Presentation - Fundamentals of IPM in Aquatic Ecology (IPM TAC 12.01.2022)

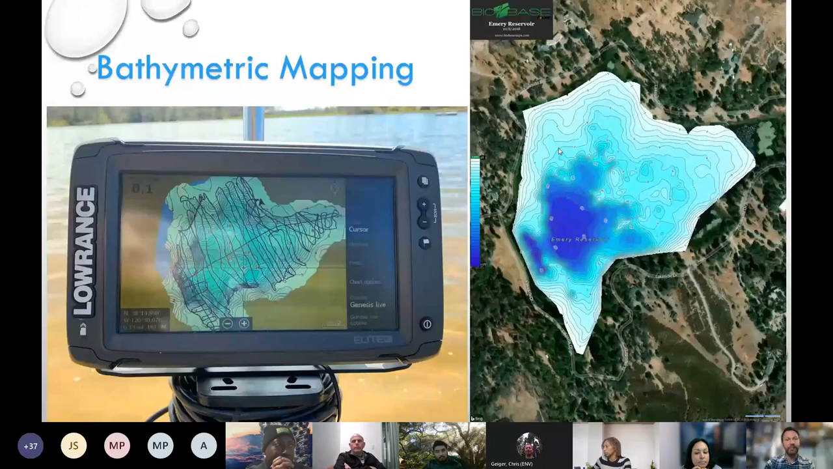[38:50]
I literally can record my data from a pretty much conventional chart plotter, fish finder. And I can upload that data, and within an hour or two, I can get back a map like this. And then I can figure out volumes and average depth and max depth and everything right from these maps.